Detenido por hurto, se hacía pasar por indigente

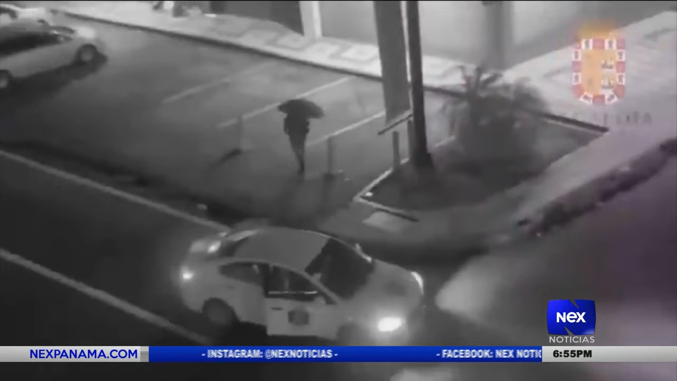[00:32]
Y ahí tenemos imágenes cuando agarran a este supuesto indigente gracias a las cámaras de videovigilancia de la Alcaldía de Panamá.